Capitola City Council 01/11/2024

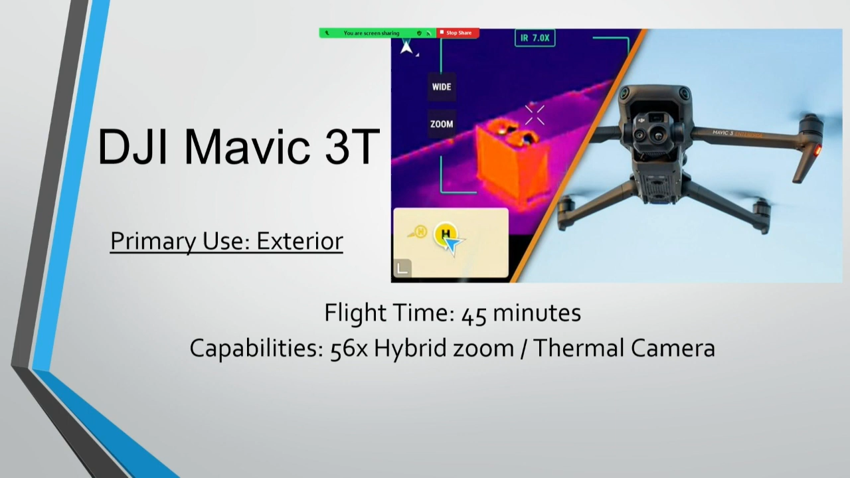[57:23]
just a brief example of what that thermal imaging looks like so our primary use for that will be on the interior it'll give us about a 45 minute flight time and it does have a 56 times hybrid zoom camera along with the thermal camera